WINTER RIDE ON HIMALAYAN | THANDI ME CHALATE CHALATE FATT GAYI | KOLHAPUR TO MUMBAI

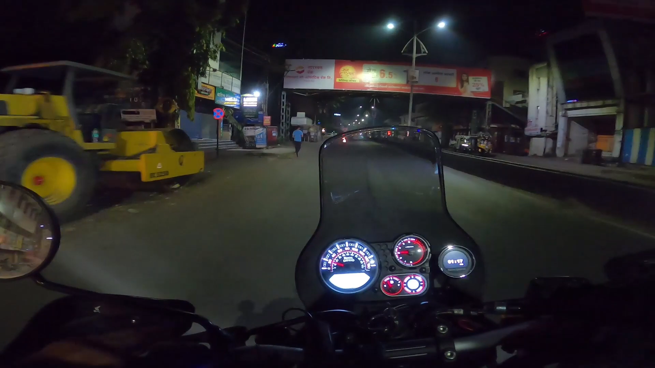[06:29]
हाँ, मतलब डिसेंट है ना, 3-3.5 हज़ार में और क्या चाहिए।
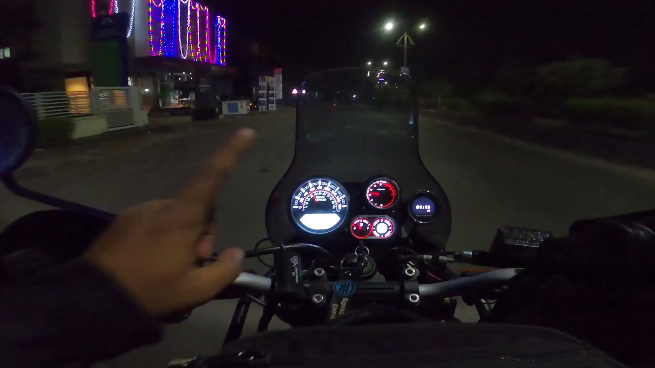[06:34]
और टाइम हो रहा है 1:25, अरे पेट्रोल भराना है। और तो ये ठंडी वास्ते का 28 बता रहा है, बट 25 एक रहेगा आराम से। पेट्रोल डालना है फिर निकल देते हैं, 6-7 घंटे का जर्नी है। अभी ऐसा लग रहा है कि मतलब जा सकते हैं, घर में रूम में बैठोगे ना तो कंफर्टेबल रहते हो आप। अरे ट्यूलिप पर नहीं थे, हॉस्पिटल है।
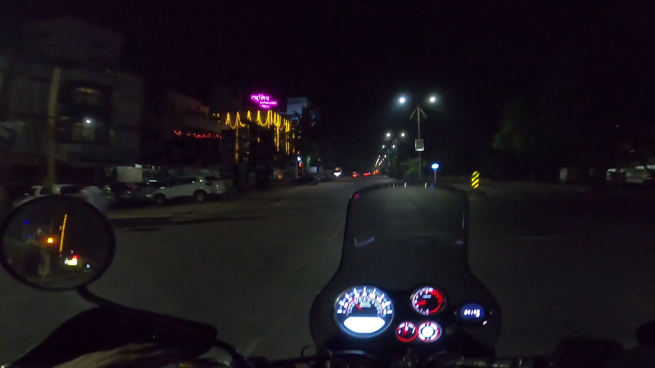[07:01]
ओके तो आप कंफर्टेबल रहते हो तो निकलने का मन नहीं होता। मेरा पता नहीं क्यों मन ही नहीं हो रहा था, तो अभी निकल चुके हैं फाइनली। एक बार रोड पे आने के बाद तो कुछ नहीं है, तो चल सकते हैं।
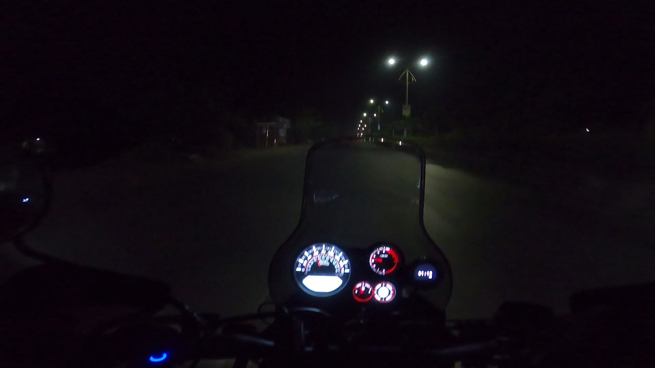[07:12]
बस वो तैयारी करना वो सब तकलीफ़ है यार, बट ठीक है, अच्छा हुआ ट्रिप, मज़ा आया। आई होप और भी अच्छे राइड करने मिले। हो गया हाईवे, यहाँ से कोल्हापुर एयरपोर्ट 7 किलोमीटर आगे है। पेट्रोल पंप किधर मिलेगा यार, हाईवे से नज़दीक ही तो जाते हो, कितना दूर क्यों लगा?
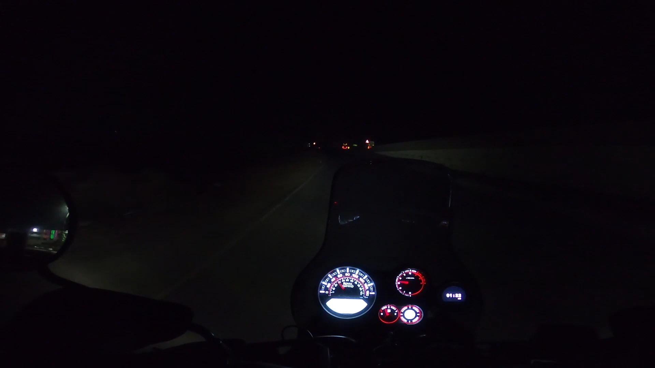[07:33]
ट्रैफिक है, यही मैं वही बोल रहा था, अगर रात को निकलते ना तो फटाफट जा सकते बाहर। एक बार हाईवे पे लगे तो फिर हाँ दिख गया पेट्रोल पंप। पेट्रोल डालते पहले, ले क्या है
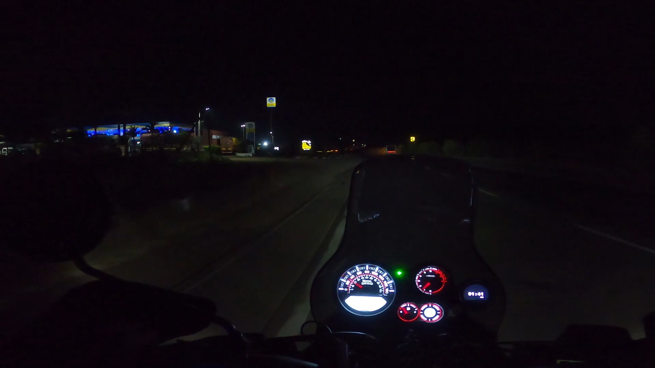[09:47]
ऑलमोस्ट 6-7 किलोमीटर में आ गया बिना पेट्रोल के, मतलब रिजर्व पे डाल के।
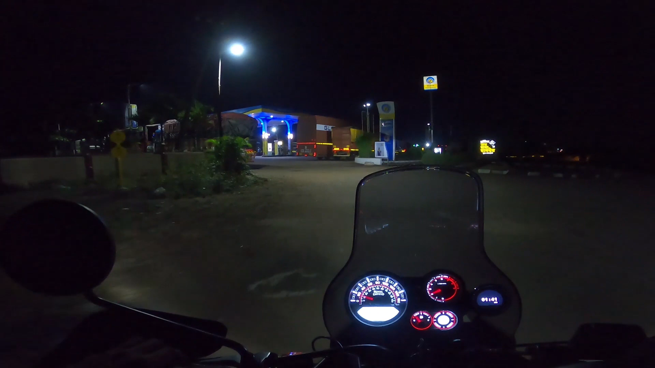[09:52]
पेट्रोल ही नहीं, हाँ है। अच्छा मिल गया,